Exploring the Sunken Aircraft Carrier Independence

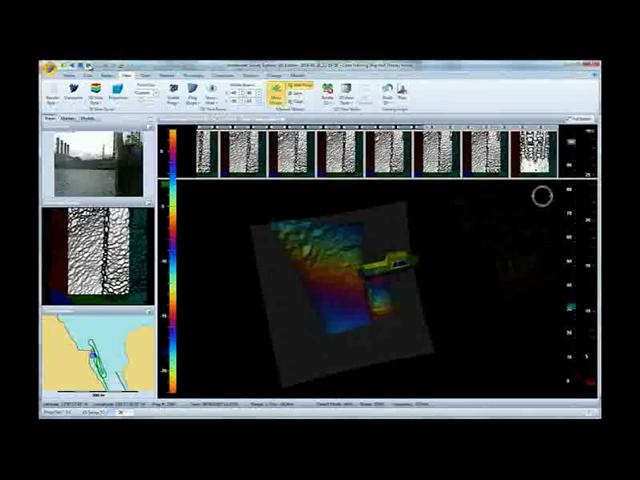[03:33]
The way it works is that the COTA Octopus folks have this highly refined three-dimensional sonar and it's good resolution.
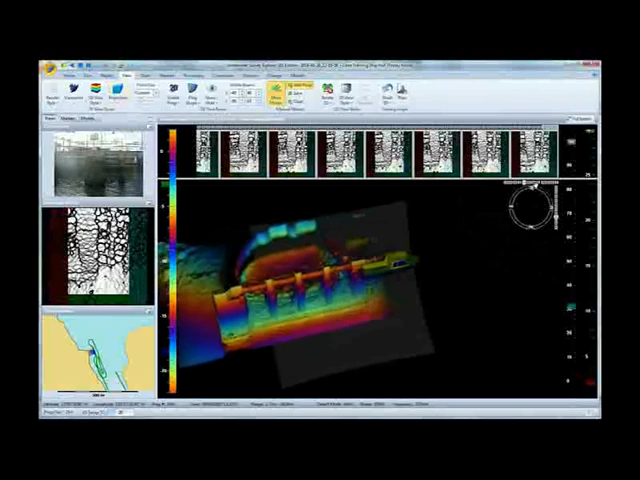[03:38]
I mean, you could literally fly over and if this bench was made of metal and this table is attached to it,
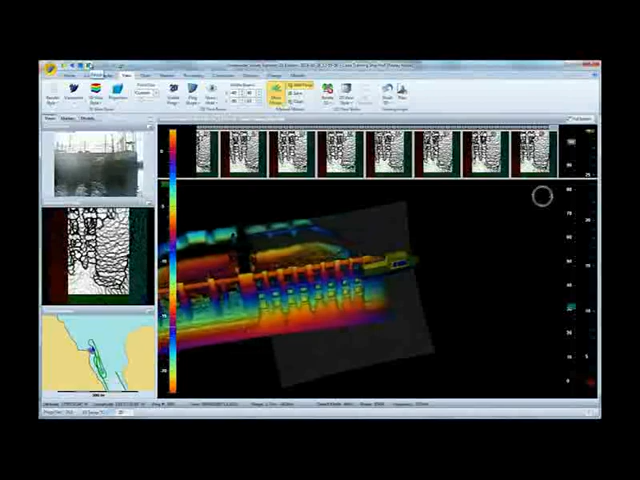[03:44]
you could see all of that. You could see the braces. It's that detailed and we've seen that with the other work that COTA Octopus has given us in
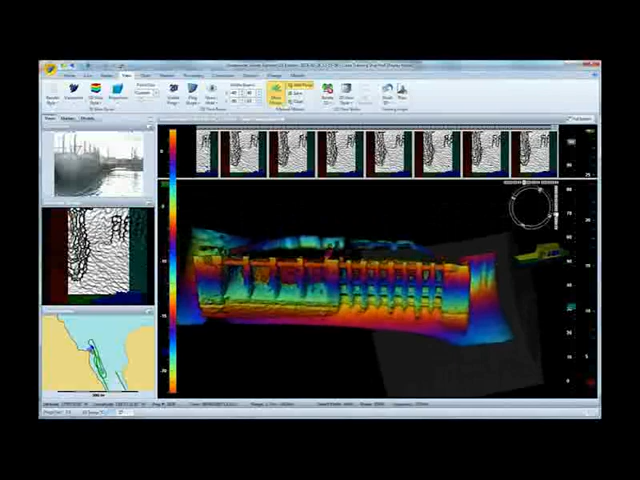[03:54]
San Francisco Bay and at the Golden Gate with the historic wrecks of the SS City of Chester and the SS City of Rio de Janeiro.
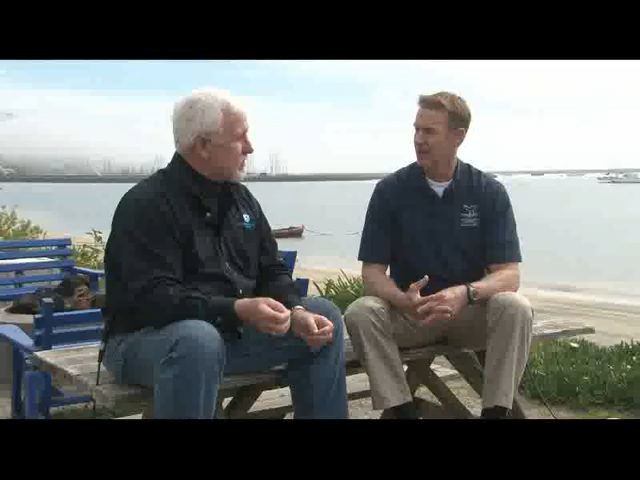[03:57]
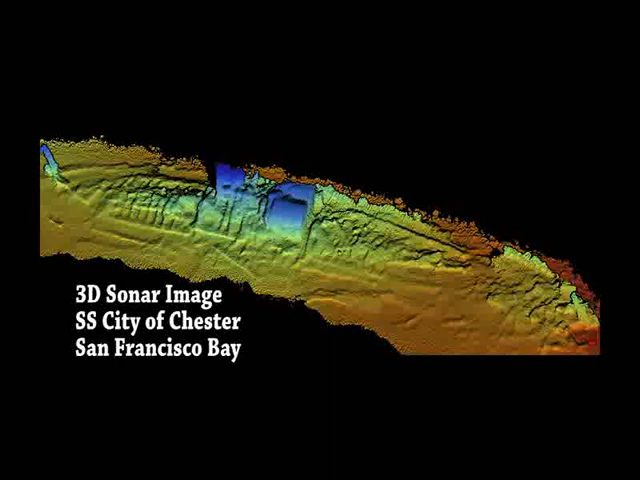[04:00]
But to get that, it's not just the gathering of the data. Then they process it, run it through, and then what you end up with is a three-dimensional map, if you will, of independence on the bottom.